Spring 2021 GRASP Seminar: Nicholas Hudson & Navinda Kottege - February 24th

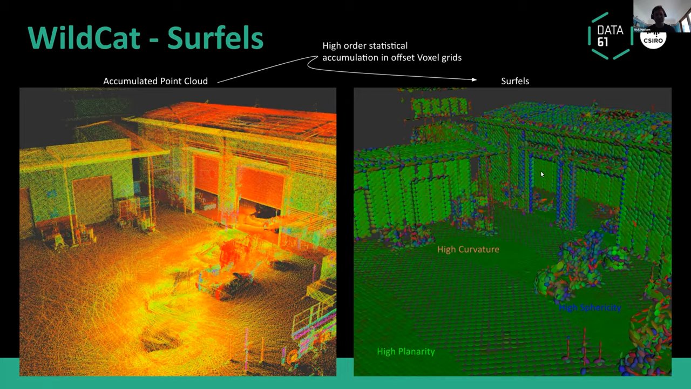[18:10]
And you're basically looking at the higher statistics like curvature, planarity, and sphericity to do matching of these frames, um, of these voxel maps. And, and what that looks like is there's a really interesting continuous time optimization of the, of the pose of the LIDAR while it's spinning, um, through a five second time window. And that's obviously getting corrected through, you know, some iterative process. And then it's creating a five, this five second buffer of data and that gets voxelized, uh, compressed and shared between systems. And so we ended up with a whole bunch of these frames, uh, here, um, shown on the right,
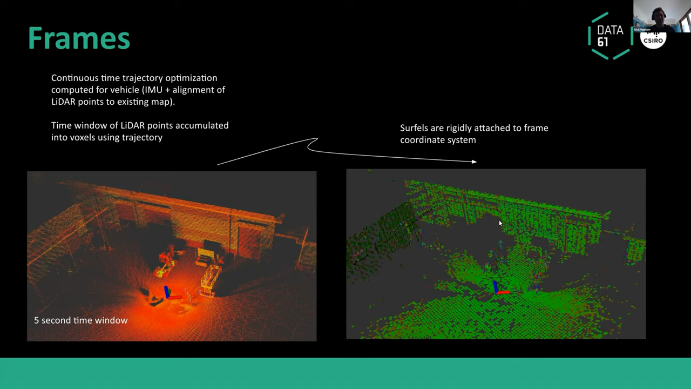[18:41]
which you can, um, align and the, that's sort of the core of the approach, right? Is you're just sharing these frames every five seconds. Um, we do some reduction if the robot stationary and stuff like that, or where there's very low, you know, overlap, but fundamentally every five seconds, you're getting a new frame. And then you can rebuild this kind of thing on each robot. Um, so, uh, I, we, we should have more details about some of the specifics,
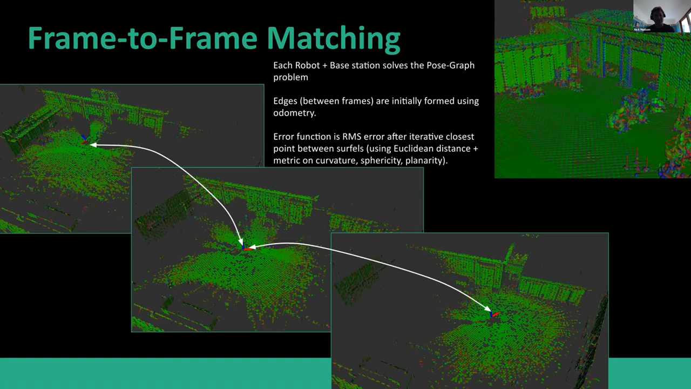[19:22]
the tunings and stuff we did, um, on this, um, there's a journal paper. We've hopefully we'll get accepted, um, through this, uh, new field robotics journal shortly. Um, but it's, you know, just, we're really solving the pose graph of pose graph problem where, what we're trying to do is we're getting all these frames from different robots.
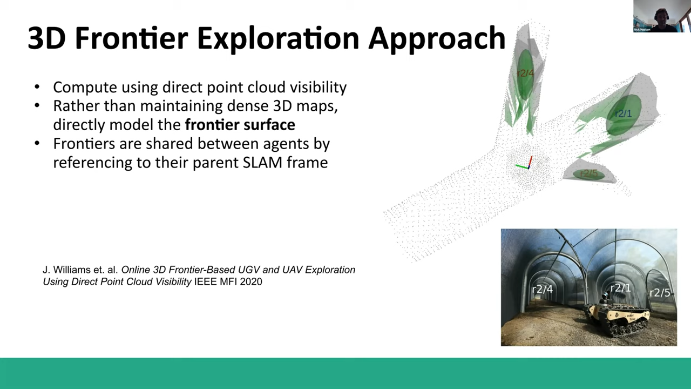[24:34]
But we really wanted to do more analysis about like clustering based on traversability and other things like that. And it just became more effective to start looking at the voxel map as opposed to the point cloud. But still, this is what we've been running for all the discussions in this talk. So, um, I'll give you a video of what that looks like for the ground robot.
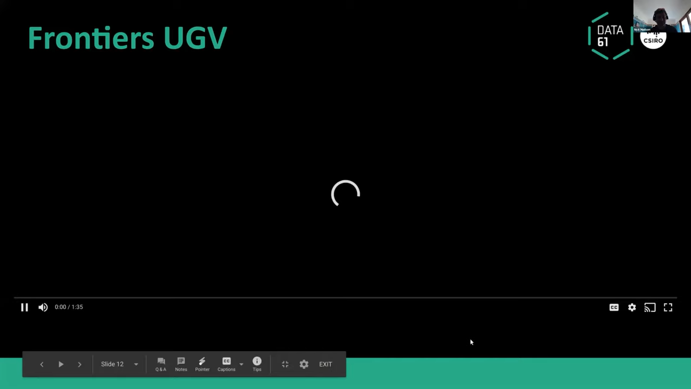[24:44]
Um,
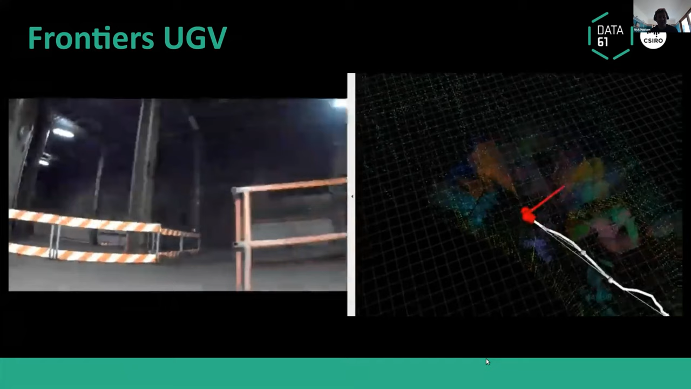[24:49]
and so what you can see is this is the urban event and this robot's just going off and deciding where to go. You know, it's not particularly efficient. I think other teams did a better job of deciding which frontiers to drive to.
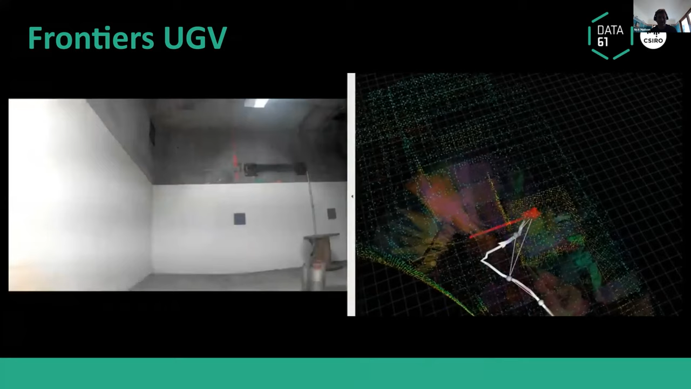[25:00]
Um, but you can see this robot is successfully driving around, exploring different rooms, um, looking at different clusters of these frontiers.
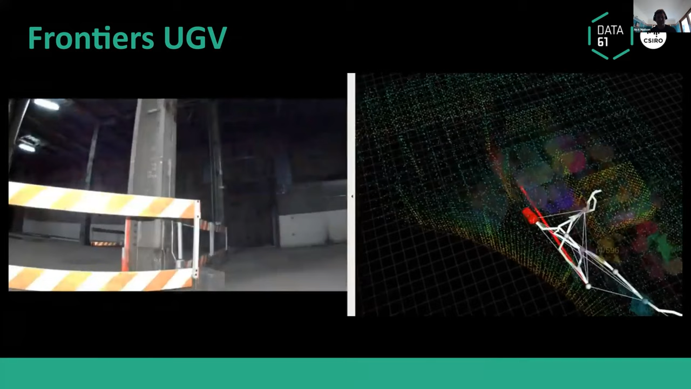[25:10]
And then, you know, making decisions about which ones to go to next. Um, and so we actually explored a lot of the space like that.
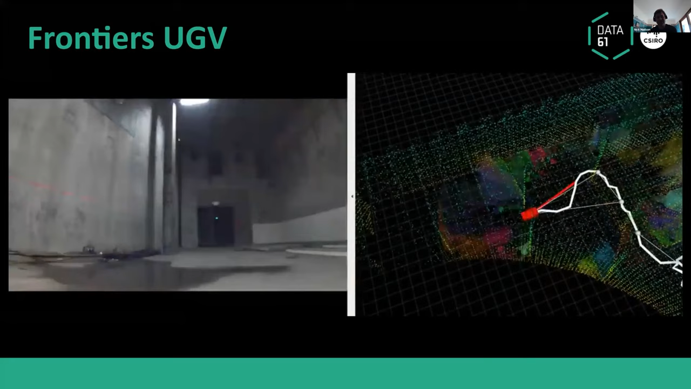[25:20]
Um, and, and I guess a good side effect was we, when we did this sort of motion of looking at all these smaller frontiers and a little bit of the backtracking.
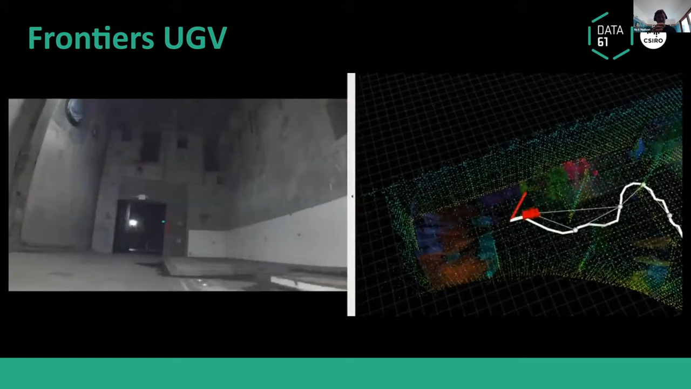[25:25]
It actually did help us find objects.
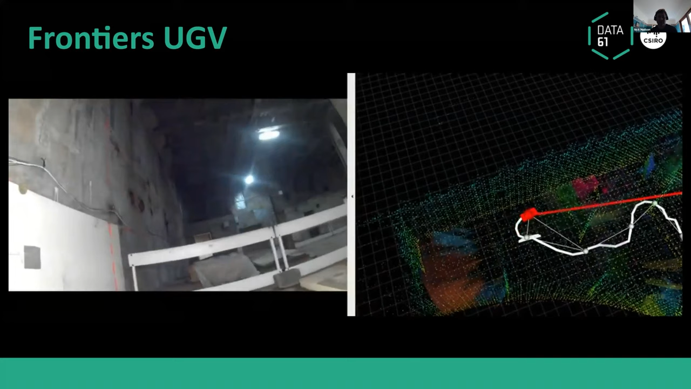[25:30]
And for instance, like CMU, um, the, uh, Endeavor team,
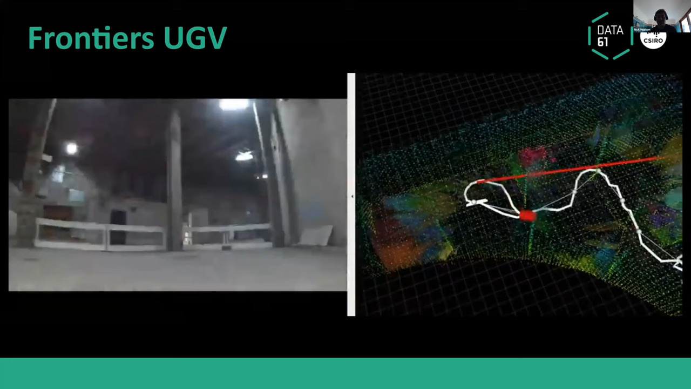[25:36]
they actually had a much straighter path, a much, a path that sort of went through the environment in a much smoother way.
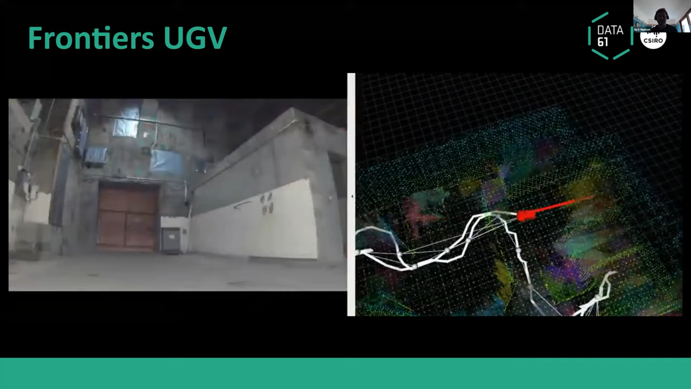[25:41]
But they actually had issues finding objects because of that, um, they weren't exploring all the nooks and crannies enough. Um, but they were more, uh, efficient at exploring space than we were.